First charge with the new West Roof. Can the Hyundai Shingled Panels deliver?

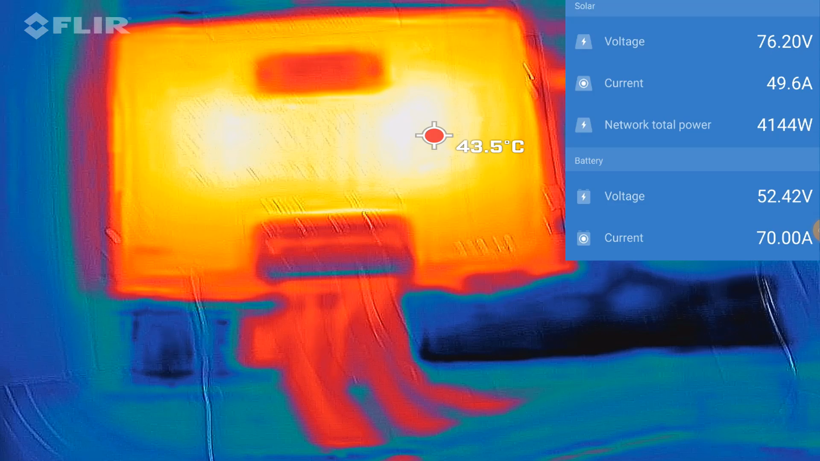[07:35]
On screen: spot 43.5°C
okay there we again we are capped at 70 amps
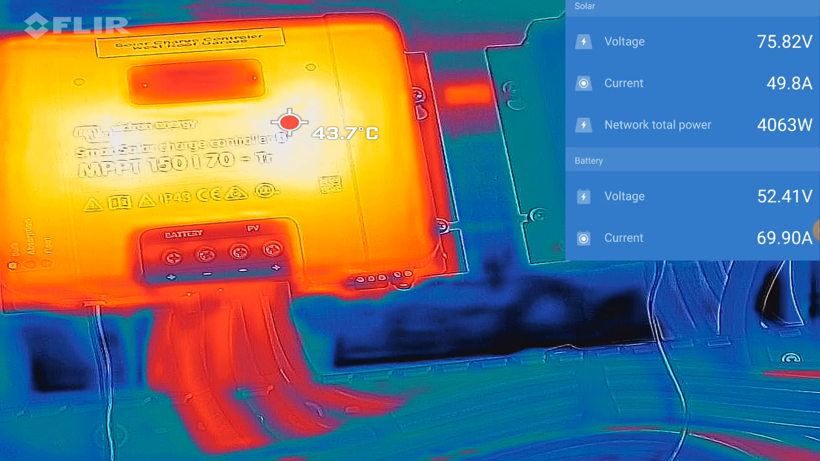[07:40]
On screen: spot 43.7°C
3.7 kilowatts from this one controller and here we've got the infrared picture of
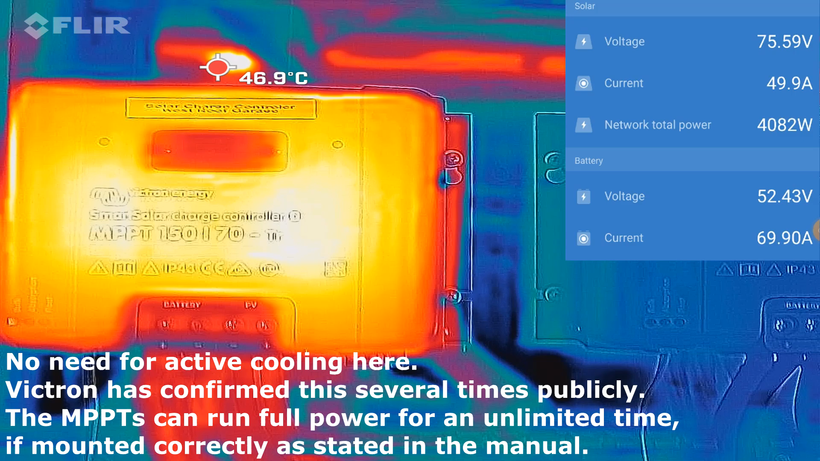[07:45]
On screen: spot 46.9°C
it as well we can we see 47 degrees of
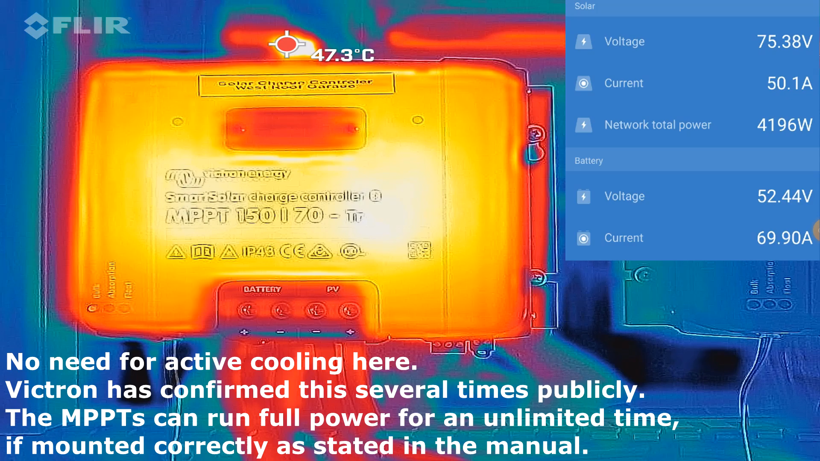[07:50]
On screen: spot 47.3°C
the case if we go here to the terminals for example now you
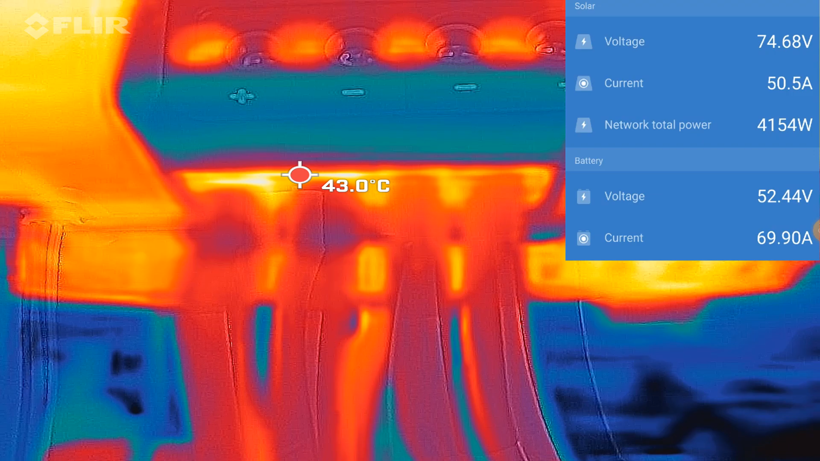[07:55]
On screen: spot 43.0°C
can see there 43 at the terminals
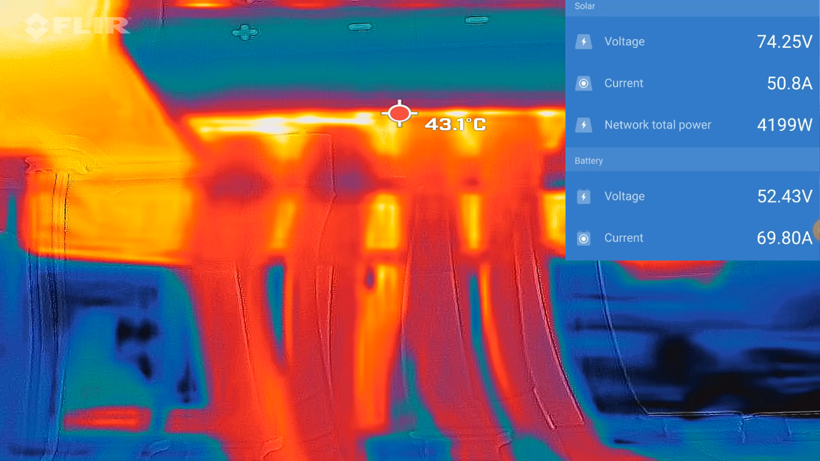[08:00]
On screen: spot 43.1°C
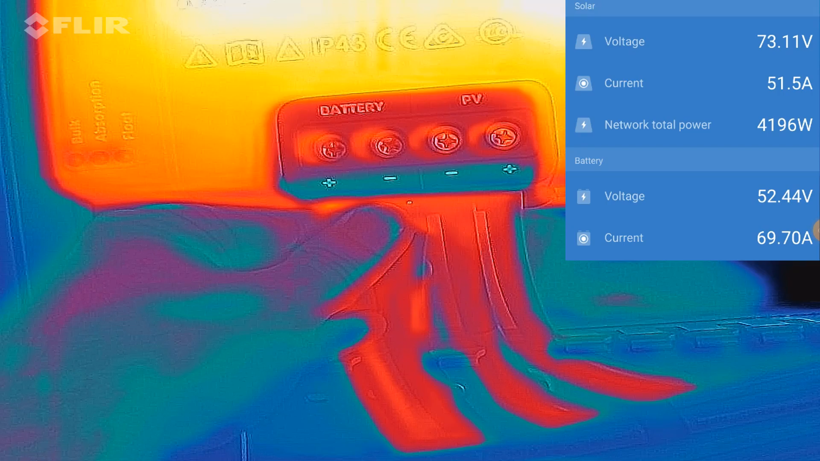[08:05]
ah yeah they are hand warm that's all right what do we have from solar so 50
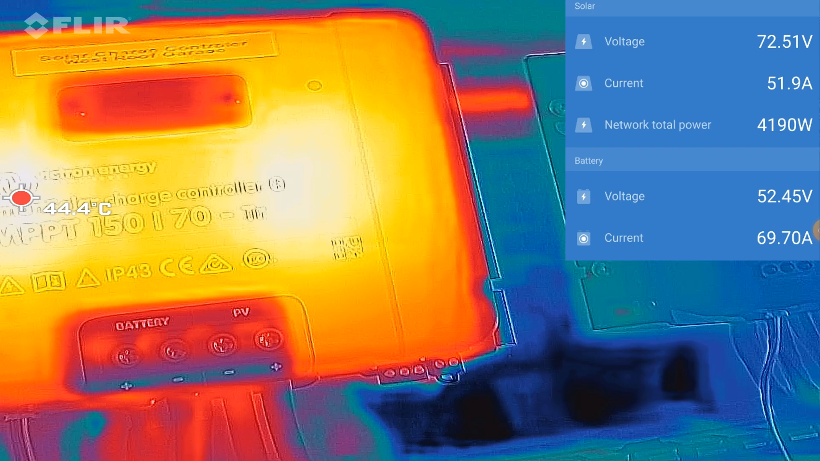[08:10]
amps so 50 amps coming in here with a 16 millimeter cable
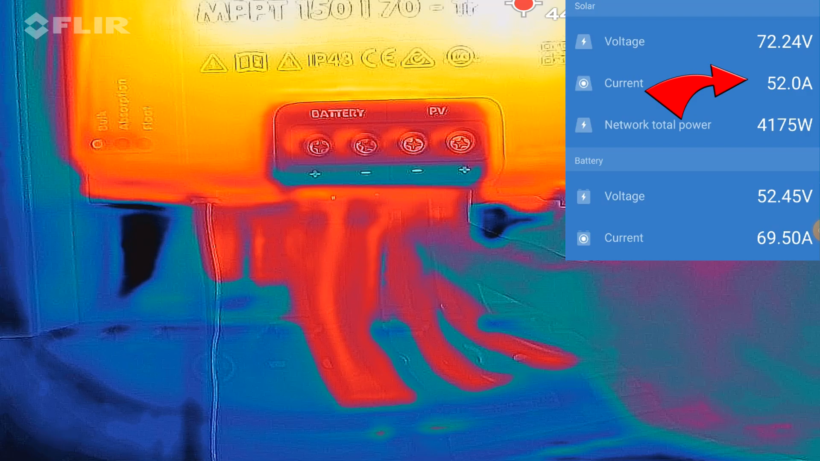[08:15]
and 70 amps going out on the 25 millimeter cable these
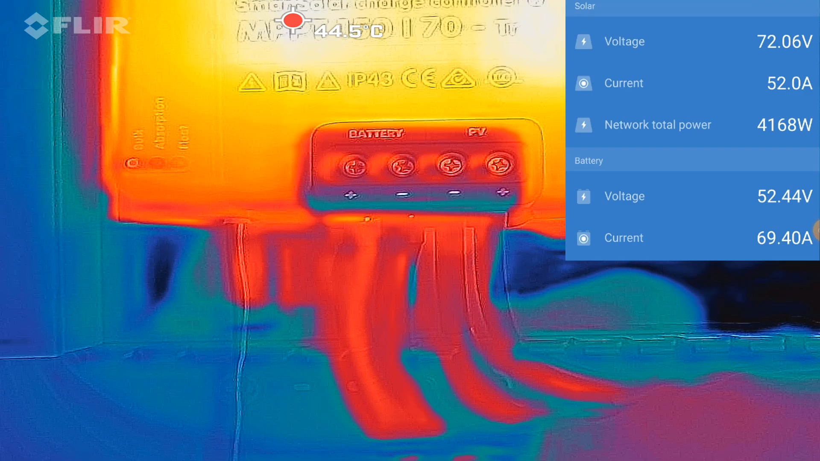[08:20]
ones the 25 on the left have ferrules
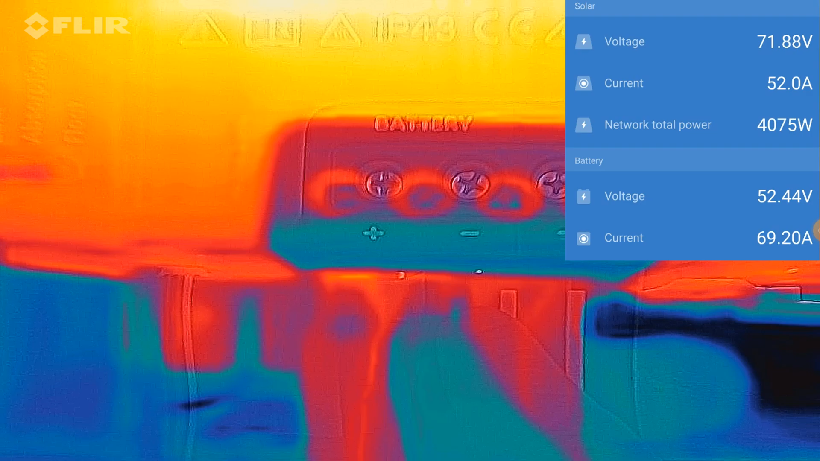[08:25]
and the 16 millimeters don't can we see a difference already here
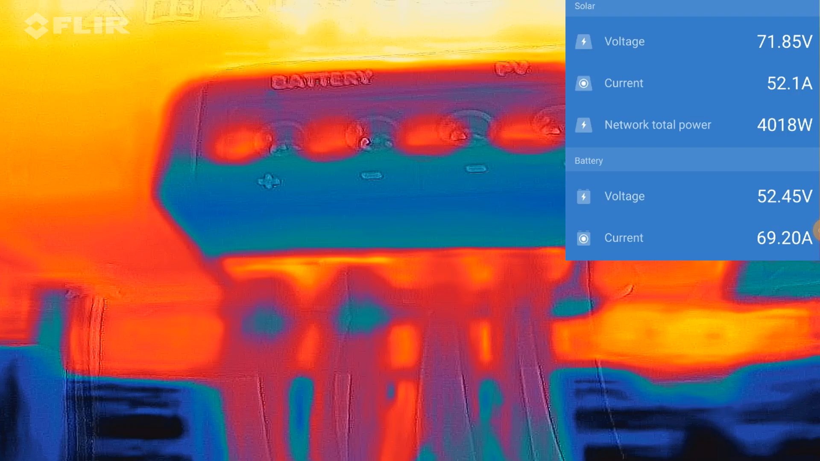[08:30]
looks like we have a bit more heat building up on this side then over here but then again we've got 20 amps more so
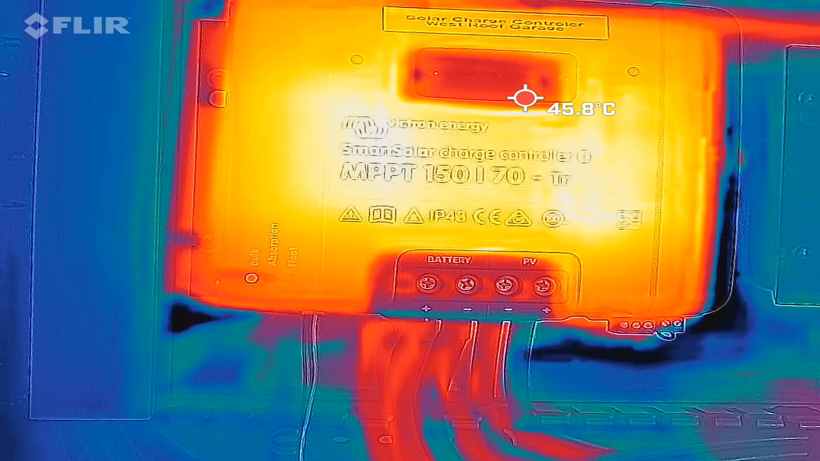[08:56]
On screen: spot 45.8°C
and you can see these two hotspots these bright white shining
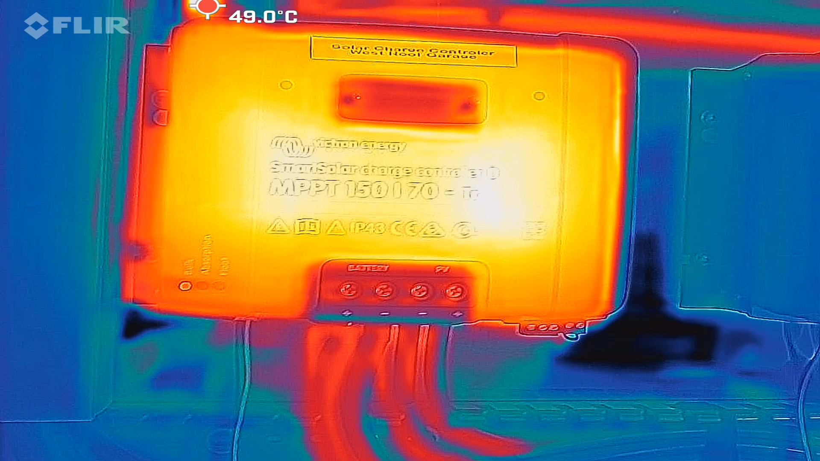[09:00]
On screen: spot 49.0°C
areas there on the front here this is where the MOSFETs or the inductors sit I guess